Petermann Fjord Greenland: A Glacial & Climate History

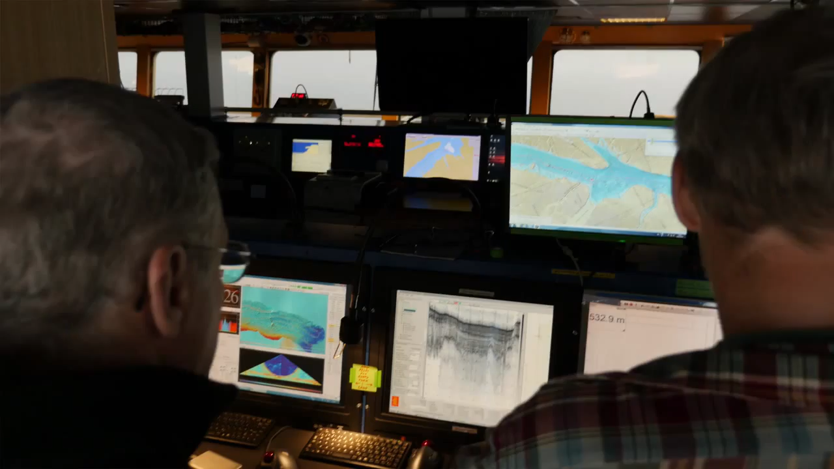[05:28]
what we're going to measure here we're measuring the sea floor and when you have a